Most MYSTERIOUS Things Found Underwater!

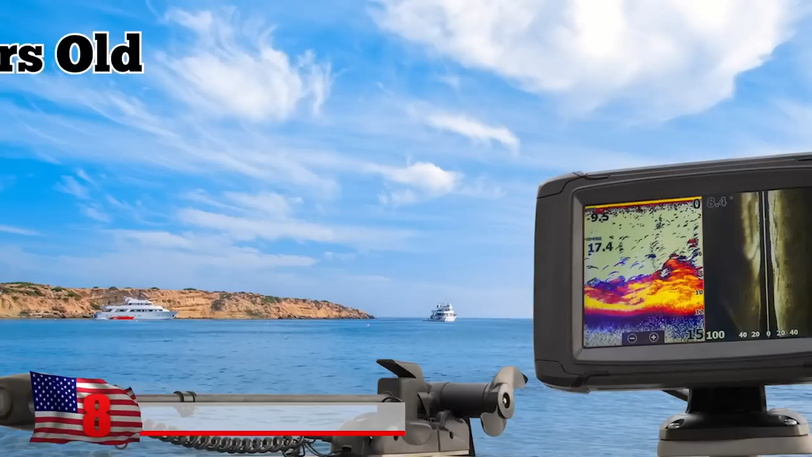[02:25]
31-year-old Joe Kistel's depth finder detected something strange. It was an object 80 feet below the surface.